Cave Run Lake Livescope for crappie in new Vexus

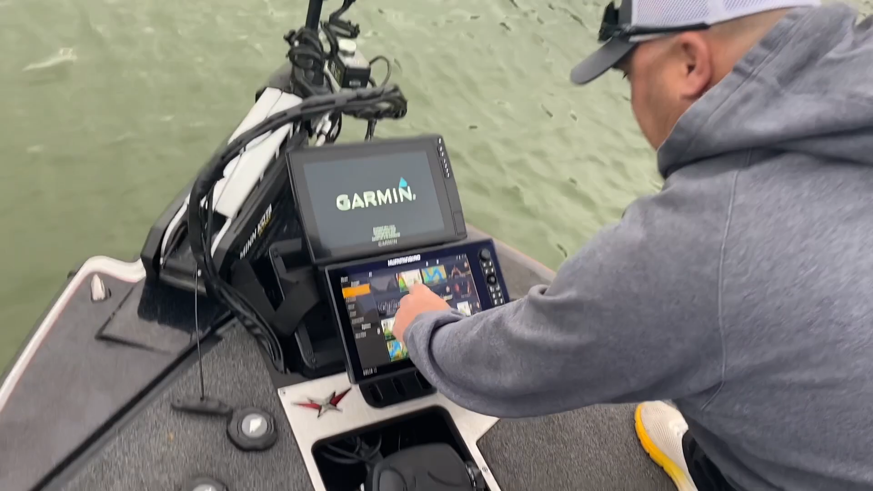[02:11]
Look up there at the live foot.
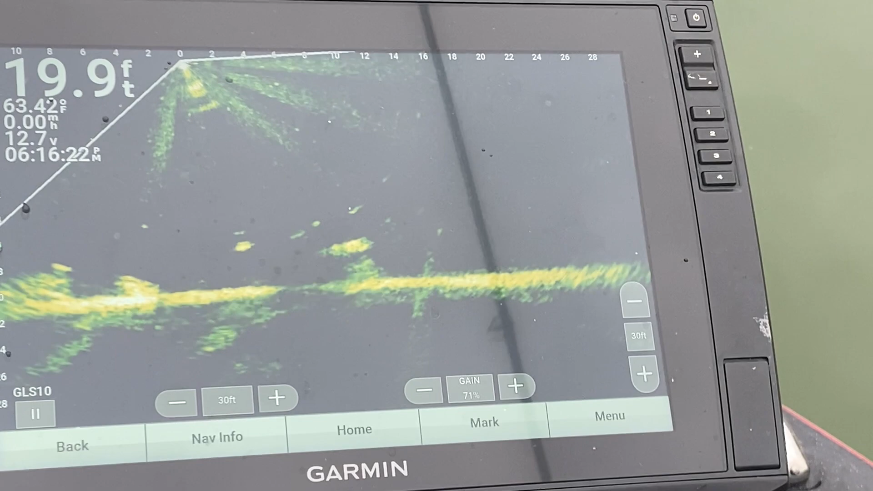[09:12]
On screen: depth 19.9 ft, water 63.42°F
Big old blob, too. That's after you sank her. Really did fast, slow. Fast and slow. He ain't gonna do it, man. He ain't done none of it.
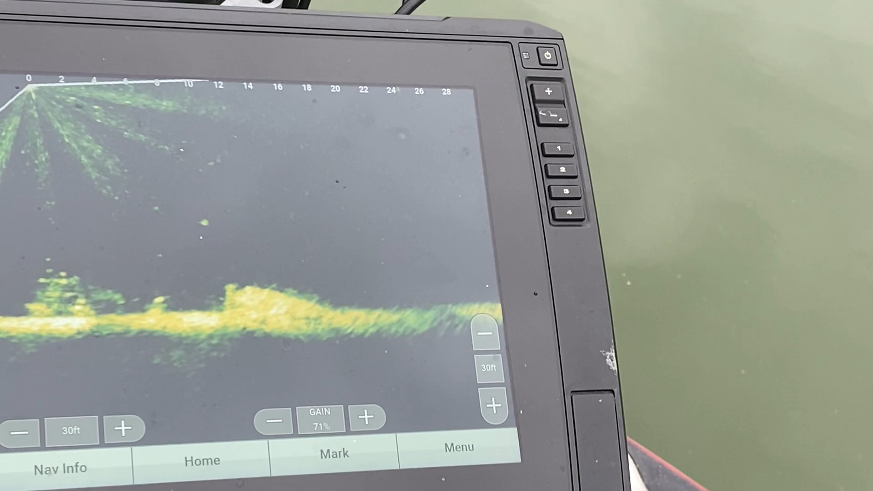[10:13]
Where are you at? Right there, top of the pile.